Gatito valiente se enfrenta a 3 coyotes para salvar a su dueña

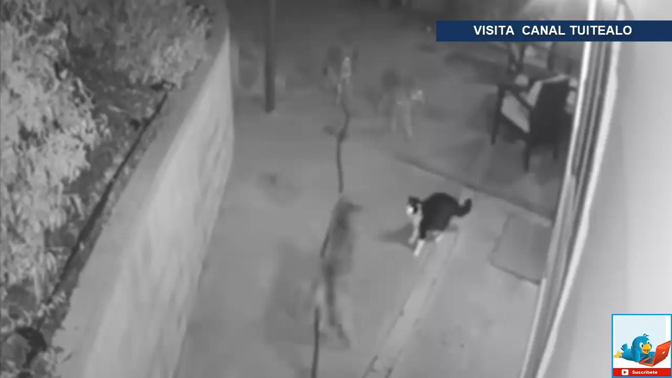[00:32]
se puede ver claramente el momento en que tres coyotes se acercan a la vivienda. Acto seguido, el valeroso Max se enfrenta a ellos y logra ahuyentarlos de su casa. En una entrevista, Maya contó que esa noche ella se encontraba sola, y aunque escuchó ruidos extraños en la madrugada jamás se imaginó la batalla en la que estaba envuelto su gato. Gracias a su hazaña Max se ha vuelto toda una sensación en redes